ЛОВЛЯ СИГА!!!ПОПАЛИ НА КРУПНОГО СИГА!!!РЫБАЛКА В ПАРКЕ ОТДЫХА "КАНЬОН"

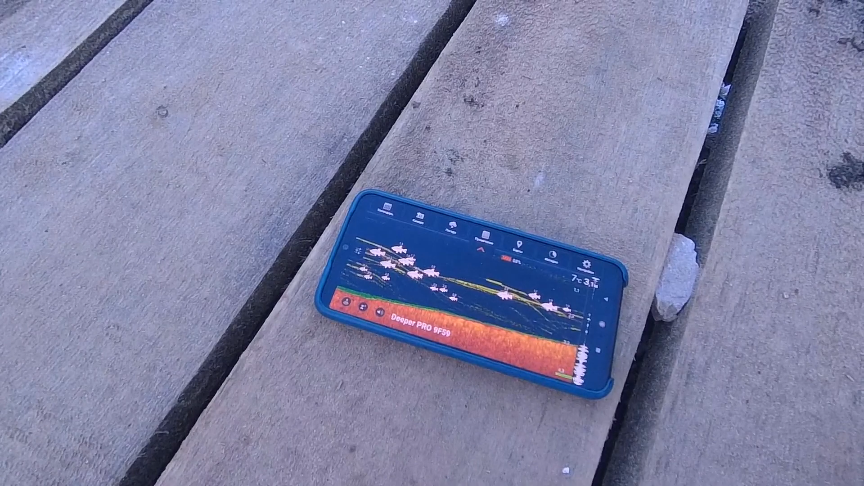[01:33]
Это он диппером пробивает. Ходит в метре от поверхности. Рыбы полно, просто полно. Много рыбы, Андрей? А, очень.